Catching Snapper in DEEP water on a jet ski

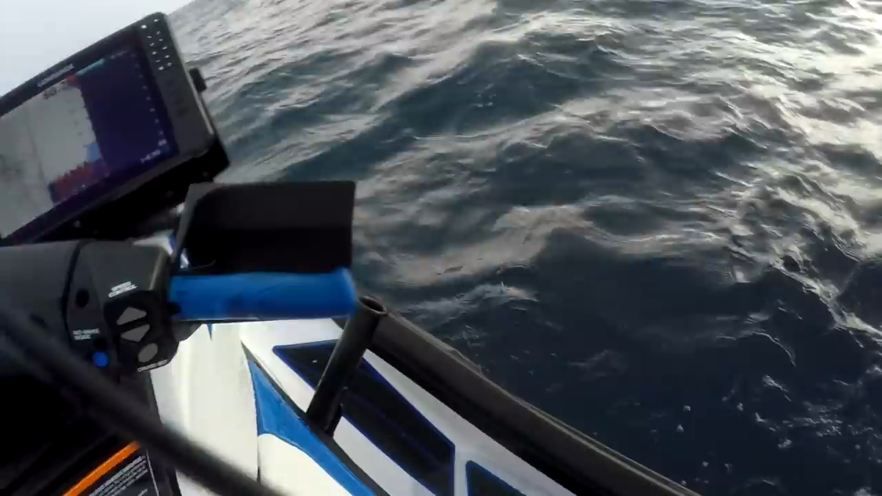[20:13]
there you go mate yeah I can see him going down there that's good ok guys we found a decent amount of sign just then probably some of the better looking sign that we've seen on this trip so far keep the ski idling again just to stay on the spot